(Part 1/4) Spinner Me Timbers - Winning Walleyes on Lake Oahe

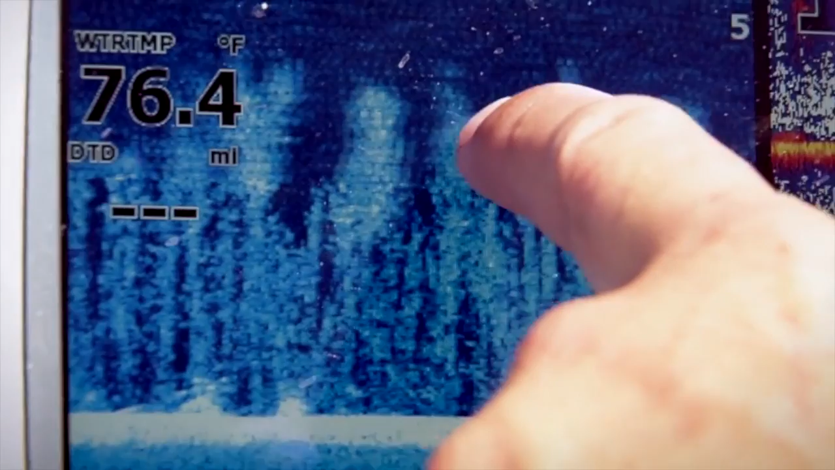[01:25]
On screen: water 76.4°F
You can see it on the down scan too. What I found is on these real deep trees these trees that are down about 33 32 feet. You don't catch as many fish out here but it look it seems like some bigger fish will slide into these deep trees and hold on it.
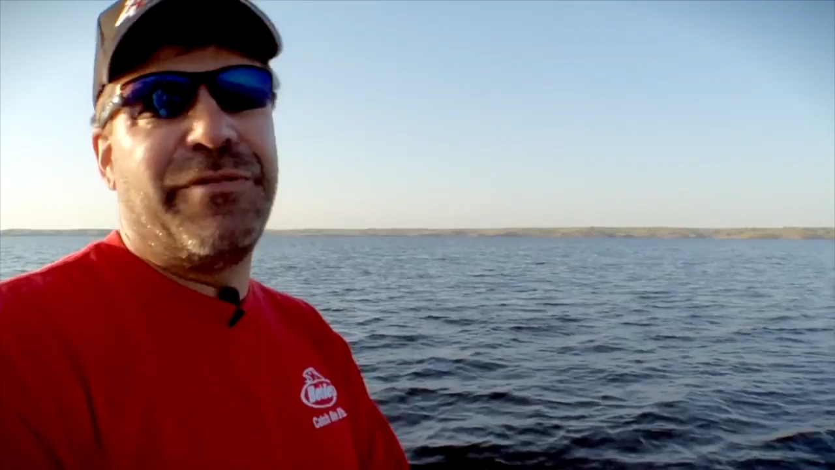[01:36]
One quick but important tip about this presentation.
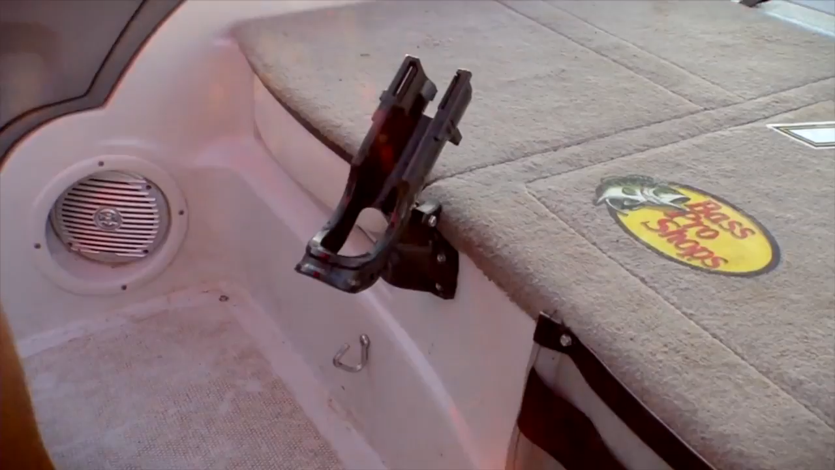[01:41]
Oh man you're quick. Is to get the walleye up and out of the trees as quickly as possible. Well they ski right up don't they? You don't give them a chance to fight too much.
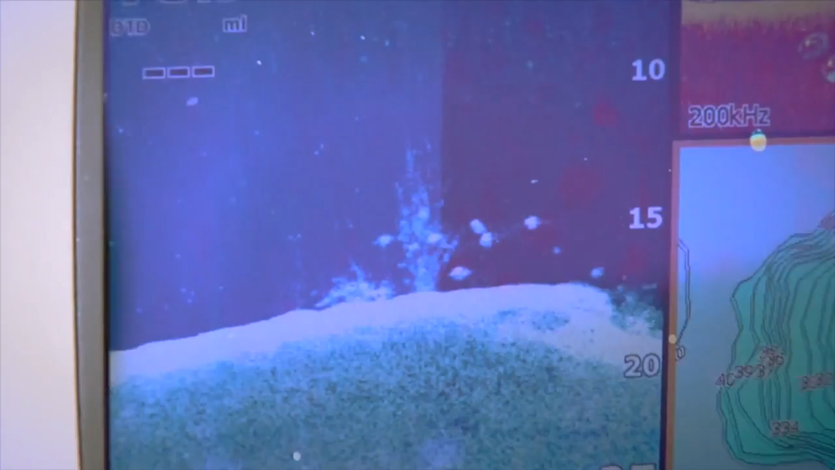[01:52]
You kind of got to get on them to get them out of the trees. Look these trees here are 30 feet down so once you get a little ways above them you don't need to horse them too much in.
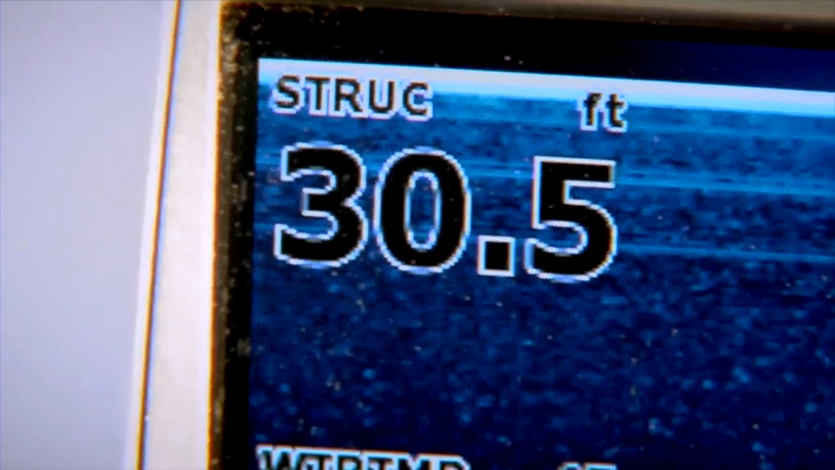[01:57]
But anytime you get that mouth pinned open they are going to come up typically.